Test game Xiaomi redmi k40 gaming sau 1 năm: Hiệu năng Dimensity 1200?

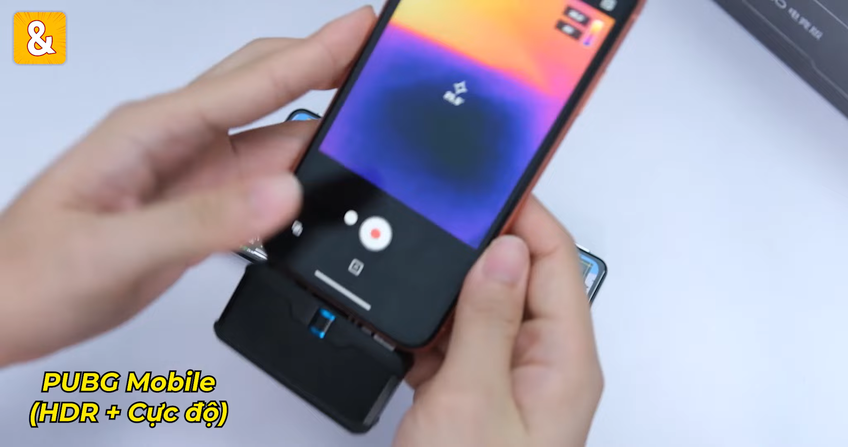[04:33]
Mình thấy nhiệt độ cũng khá là nóng rồi ấy Mình sẽ tiến hành đo nhiệt độ luôn nha
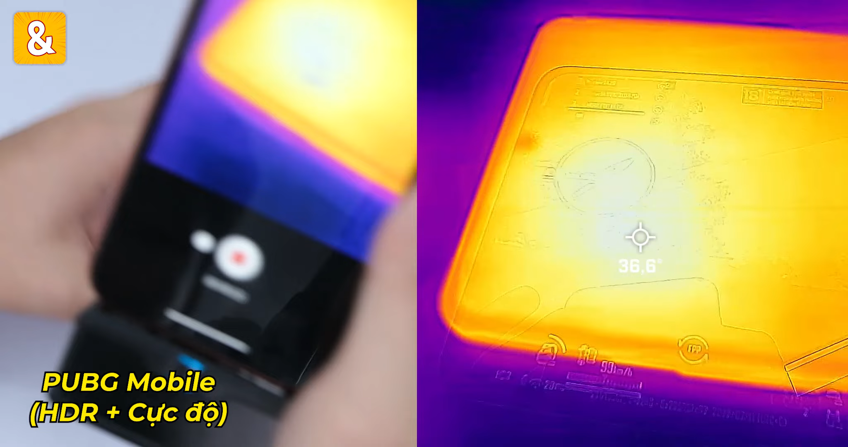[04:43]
Nhiệt độ mặt trước là 36 độ C Nhiệt độ mặt sau cũng là 36 độ C
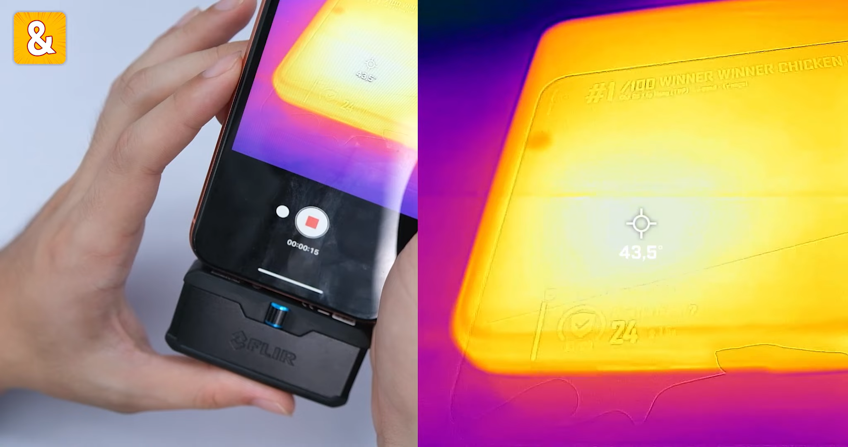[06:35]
Nhiệt độ mặt trước là 43,5 độ C các bạn nhá Nhiệt độ khung viền,
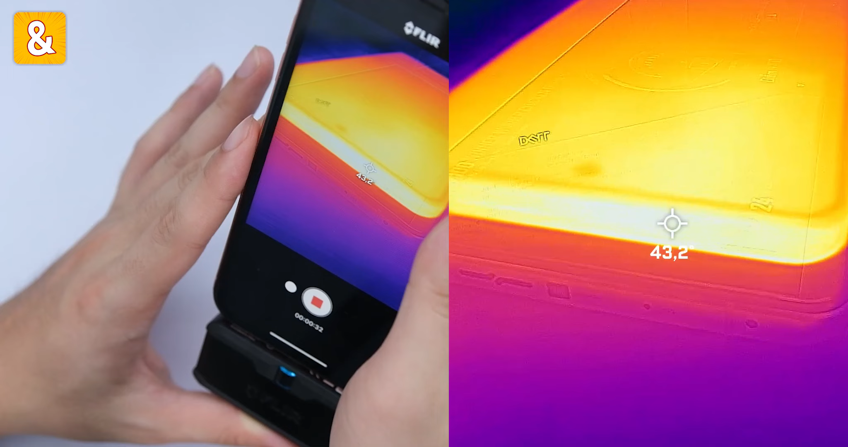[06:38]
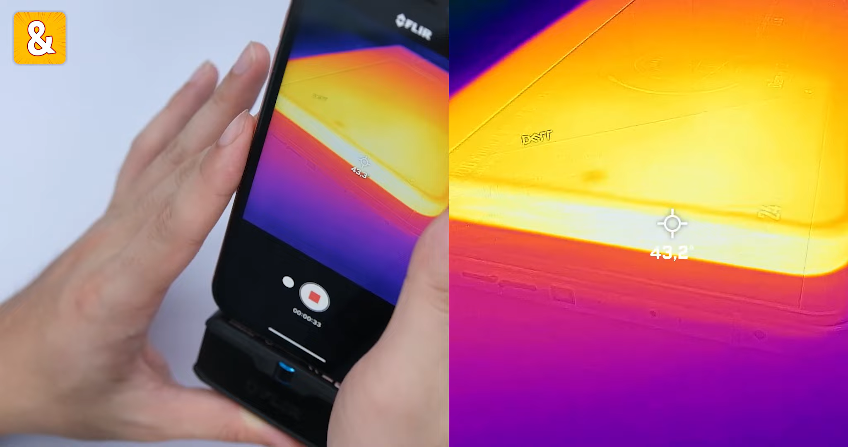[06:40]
chỗ cao nhất cũng là 43 độ C thôi Nhiệt độ cao hơn Khá nhiều các cái con
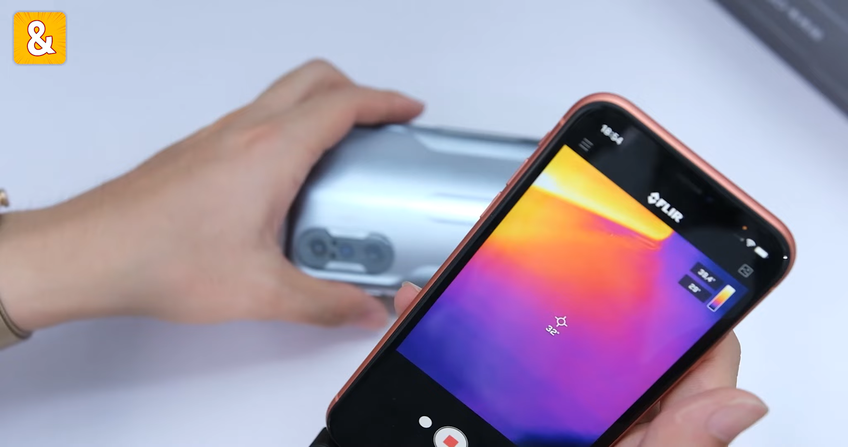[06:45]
máy khác mà chơi PUBG
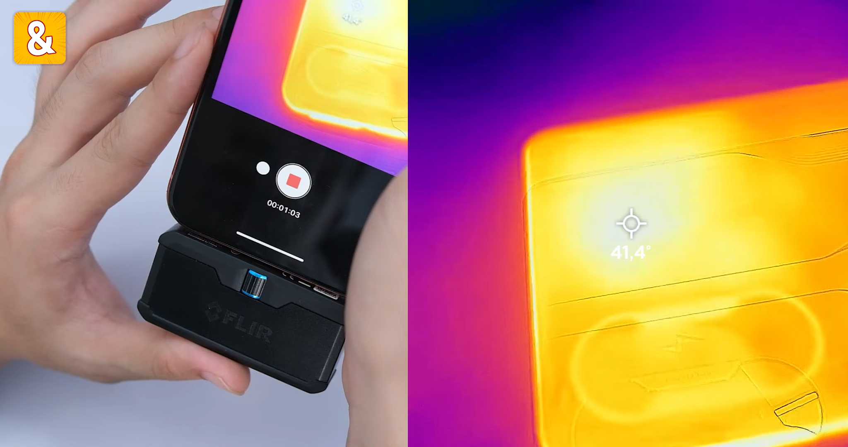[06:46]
Nhiệt độ mặt sau bây giờ là 41,3 độ C ạ Đây là biểu đồ chơi PUBG Mobile của Redmi K40 Gaming các bạn ạ
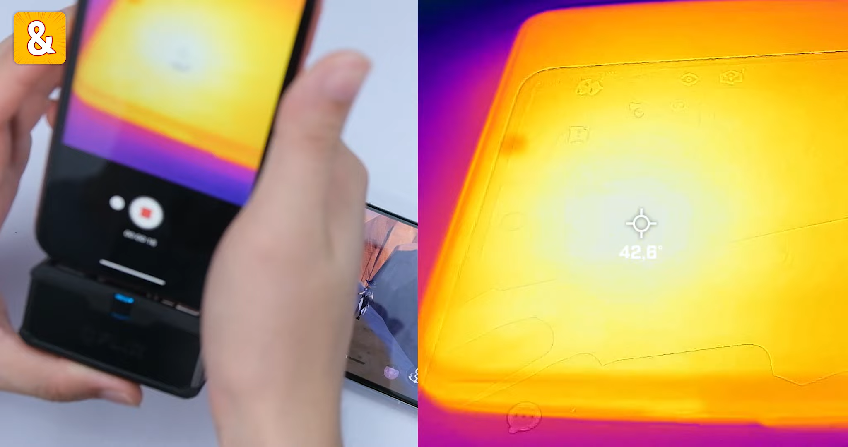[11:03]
Nhân độ mặt trước của Redmi K40 Gaming là 42 Nếu mà 42 độ thì khá là ổn ý Nhiệt độ mặt sau là 40 độ Tuy nhiên nó chỉ có thể lốc FPS 40
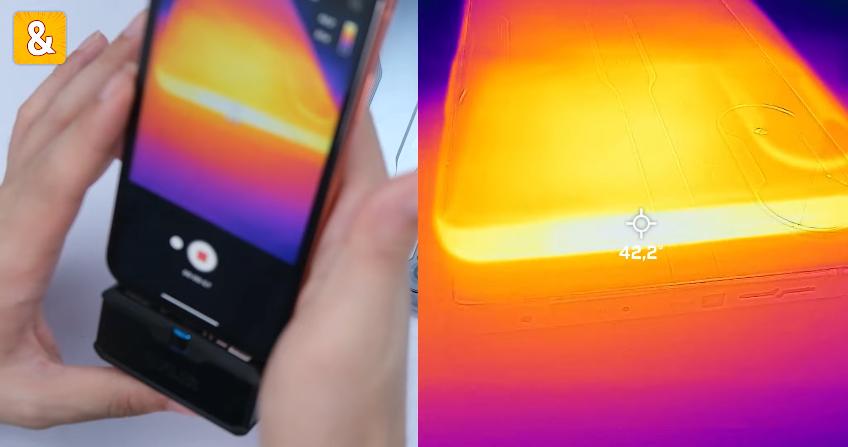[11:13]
FPS thôi Nên là mình thấy nhiệt độ như thế này Chưa phải là nhiệt độ mát nhất nha